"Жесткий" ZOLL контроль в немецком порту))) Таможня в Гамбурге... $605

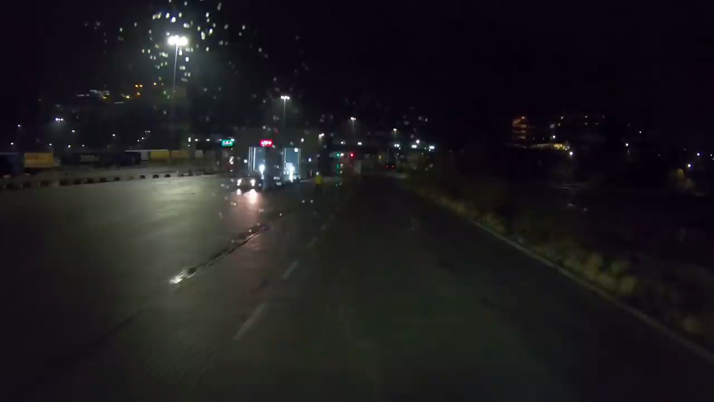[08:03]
Нет, это местная портовая. Ага, прямо. Окей, спасибо. До Гамбурга мне рисует 90 километров отсюда.
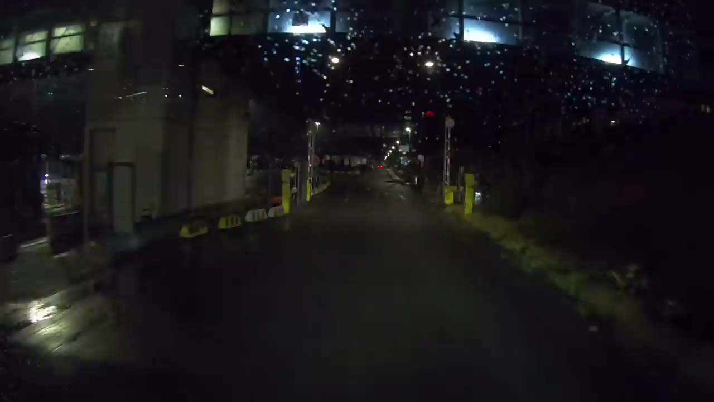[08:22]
Плавно поверните налево. Вот она, это парковка, стоянка в ожидании парома.
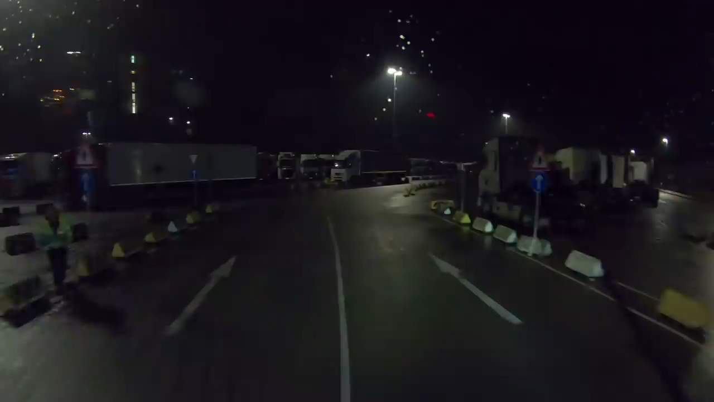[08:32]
Тягачи стоят, которые тут эти прицепы забирают, отбирают. В общем, мы двигаем в Гамбург. А там будем на месте смотреть, какой там будет расклад.
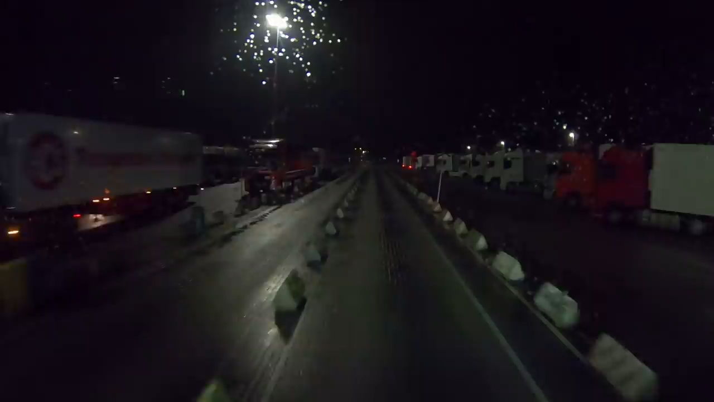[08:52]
До порта едем по-любому. Через 100 метров по главной дороге держитесь. Коллега Анатолий, привет тебе, на пароме шли вместе. Я не знаю, но я больше русских машин там не видел на российских номерах. И прикиньте, оказался мой подписчик, дружище, с Ростова. На следующем повороте поверните направо.
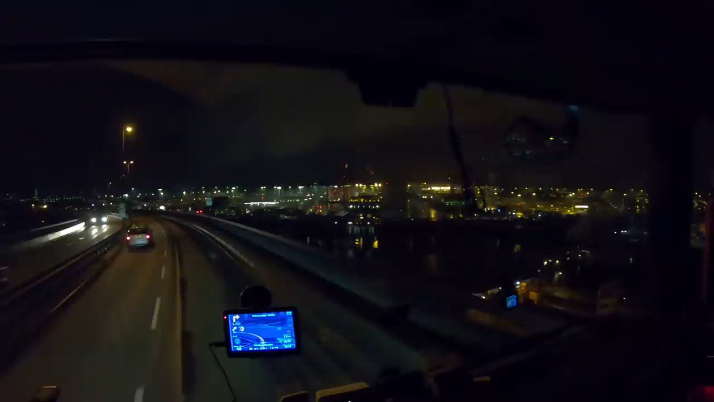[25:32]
Сколько контейнеров. Мама моя родная, вон они стоят тут все это здоровые хреновины с контейнерами. Разгружаются, загружаются. Они что-то все морские, океанские, наверное, тут все. Кому не лень. Да. Какой движняк идет. Эти все шмык туда-сюда. Как тут кто что разбирается? Вот, а наша таможня, вот она. Вот, вот нам вот сюда.
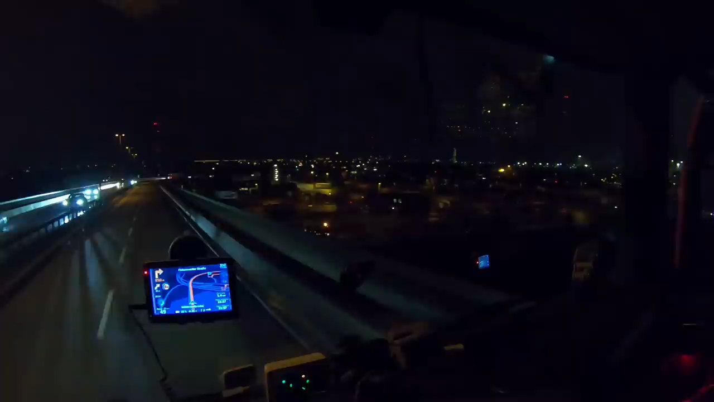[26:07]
Вот она, прямо вот внизу. Готовьтесь к правому повороту через 800 метров. Ну, сейчас как-то мы туда должны будем с вами заехать. Внутрь. Да, вот я вот 100% я на ней растамажился, когда самый первый раз сюда приехал. Потому что я еще точно помню, что мне нужно было съезжать с 7-го автобана.